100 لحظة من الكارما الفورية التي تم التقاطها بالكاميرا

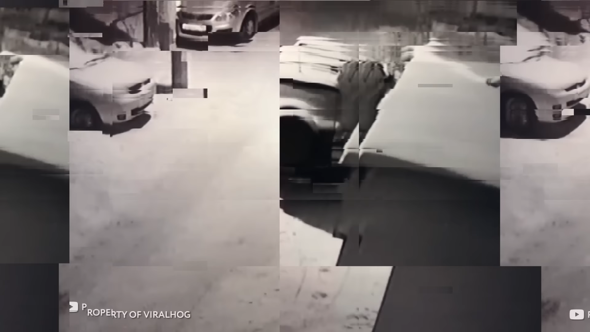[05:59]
ذهب رجل مخمور في الشارع واصطدم بكلب وقرر ركله قليلاً بالكاد سبب أذى
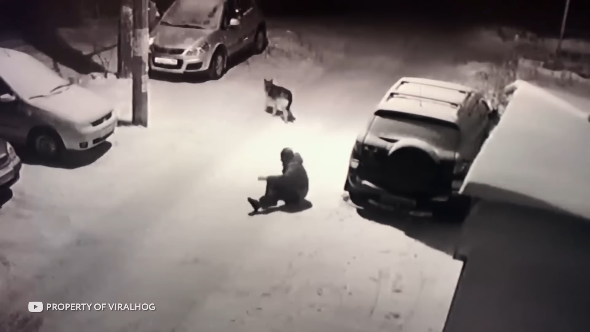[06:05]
للكلب في حين سقط على السيارة نعم ربما أخافه
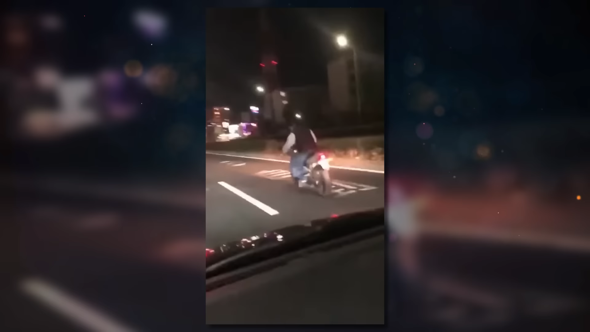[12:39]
ويغفز من ممر إلى آخر ويتخيل نفسه قائدا على الطريق بأكمله إذا
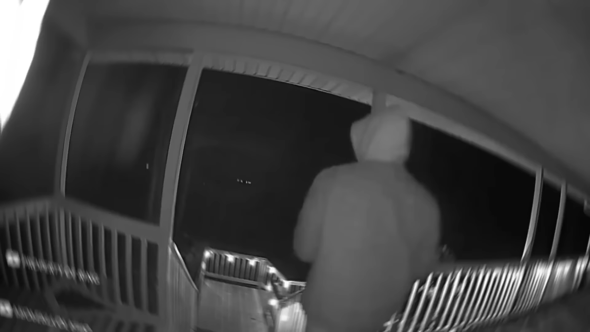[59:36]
بلقائه لكن هذا الرجل لم يريد دقاء الدب أبداً كان الدب يختبئ قرب منزله فاضطر الرجل للعودة سريعاً وتأمين جميع الأقفال